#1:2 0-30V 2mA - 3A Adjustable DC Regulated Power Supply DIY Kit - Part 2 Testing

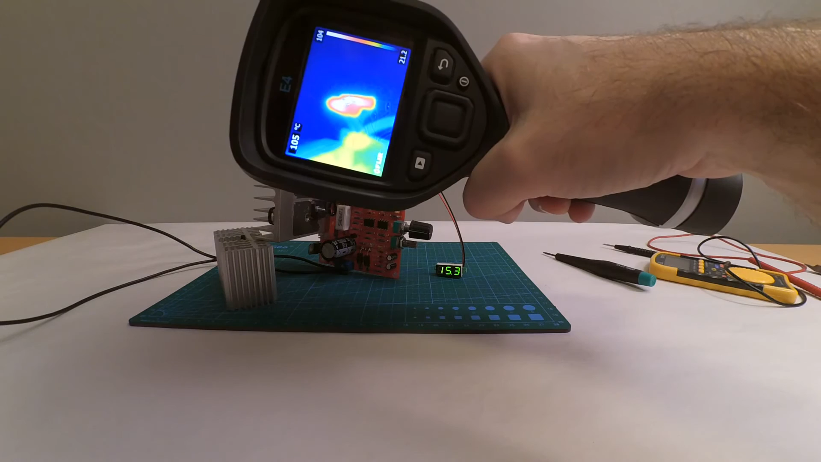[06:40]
degrees in some parts and and I don't care about that the transistor the big one is a nice 60 degrees be too hot maybe for my taste but I will not run it which much load all the time and other components like a heart are one big resistor down here which is most places are bleeding out
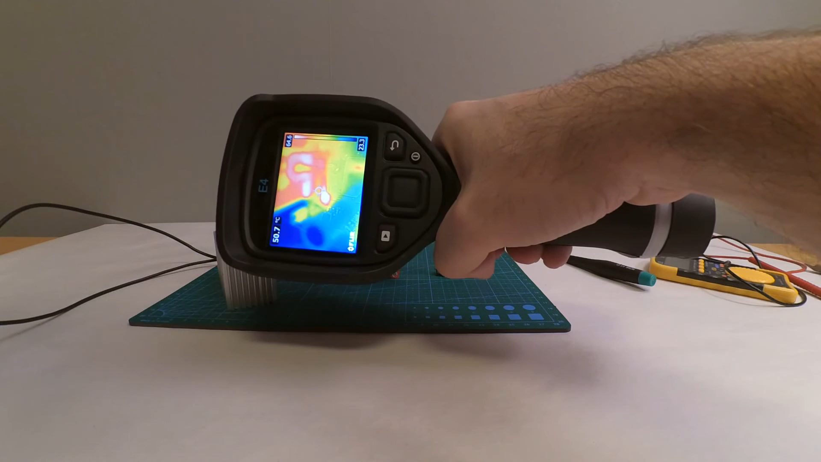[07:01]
energy there's no problem there's another resistor down in the corner here that gets quite hot too I think the reason this one is getting hot is close to 70 degrees now is that my transformer is feeding out too high voltage so it's just burning off energy and I must say it's working quite nice this I'm gonna turn off that it's been working